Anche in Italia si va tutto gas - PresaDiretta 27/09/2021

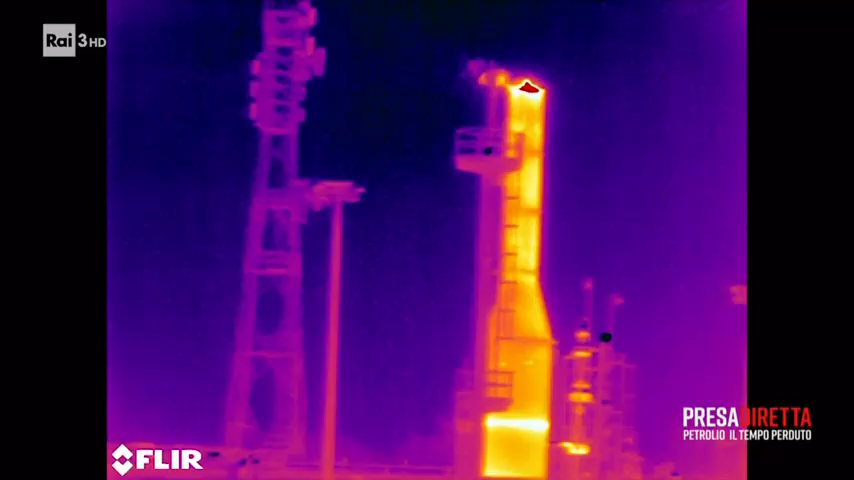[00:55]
non ci deve stupire la concentrazione di calore che vediamo vicino alla torcia
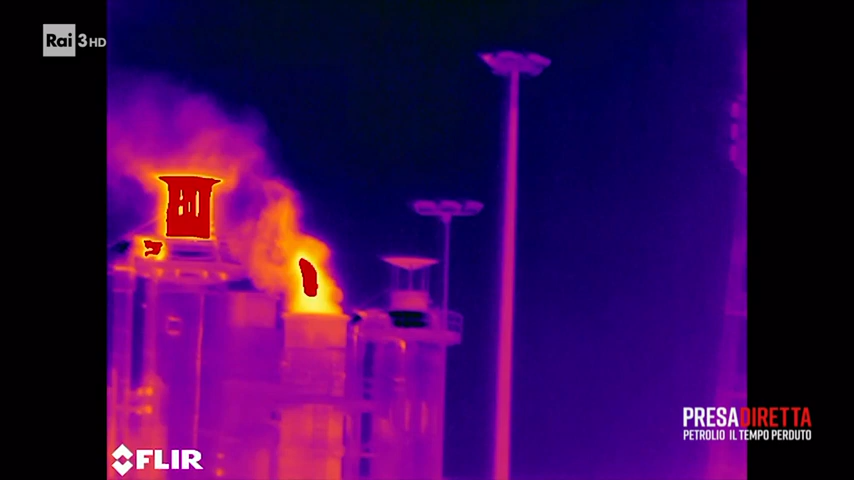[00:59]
ma questa nuvola di fumo che si allontana verso sinistra, distante dalla sorgente dell'emissione.
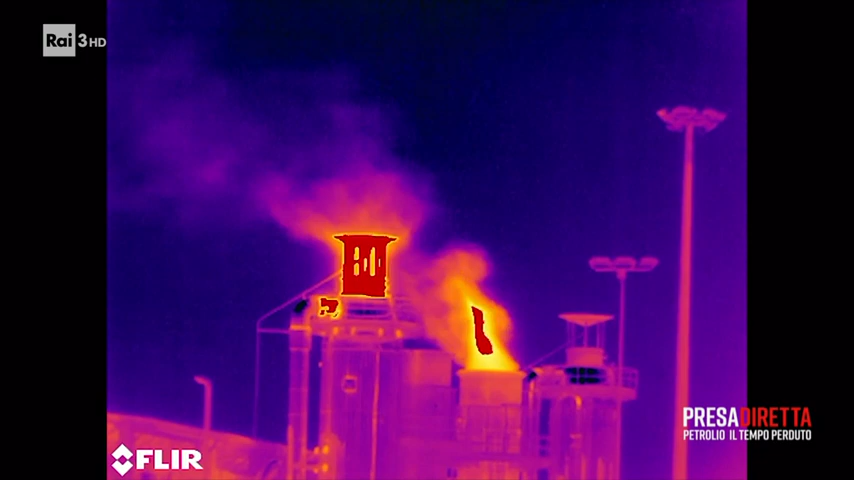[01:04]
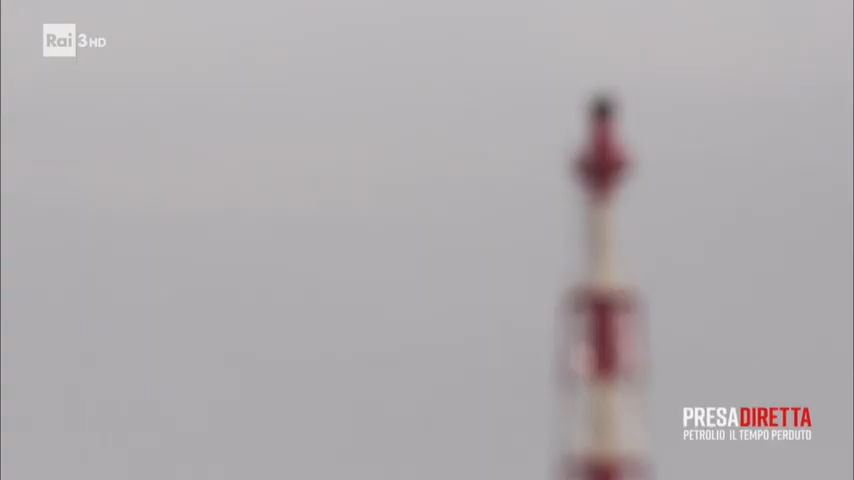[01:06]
Ancora meglio si può capire in questa immagine dove si vede chiaramente questa torcia rilasciare emissioni significative,
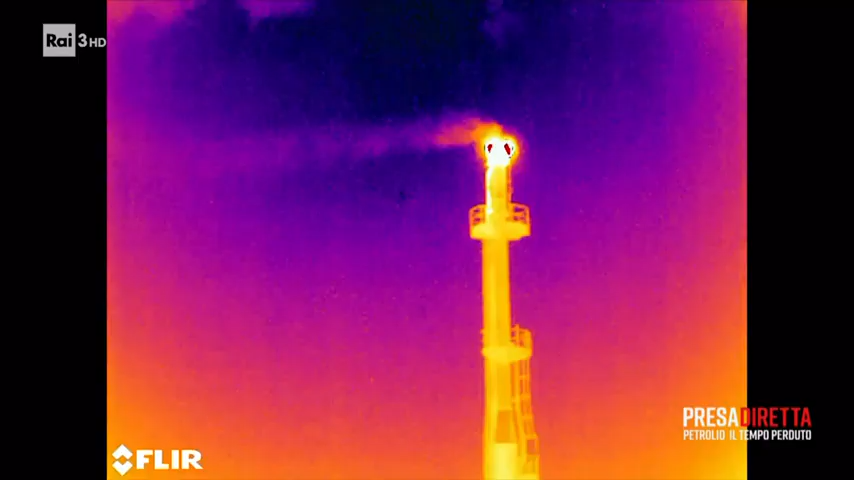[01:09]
incluso il metano, che si allontana da destra a sinistra.